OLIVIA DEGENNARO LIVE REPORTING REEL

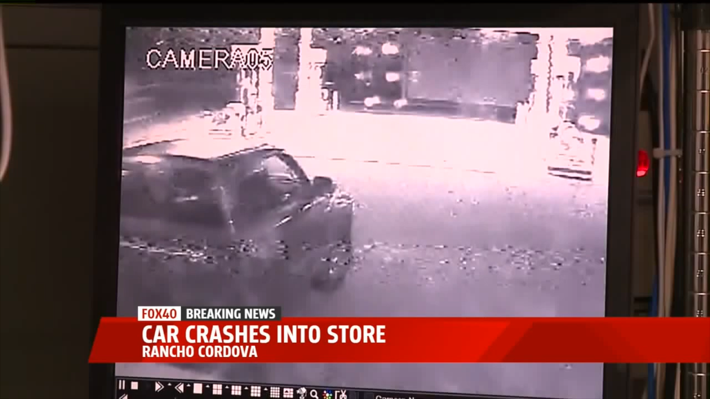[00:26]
It was just after 4 o'clock this morning when thieves back what looks like a red Dodge pickup into the front of this food mart here at the Chevron gas station,
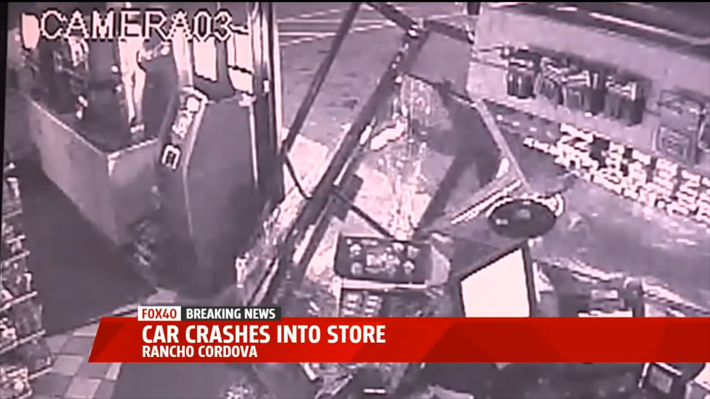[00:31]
and then you can see one person manually pushes through the glass, straps some sort of cable or tie down connected to the truck around the ATM inside the store, and then when the driver jolts that truck forward, you can see that ATM just snap through the front of the glass. It's so fast. If you blink, you could almost miss it.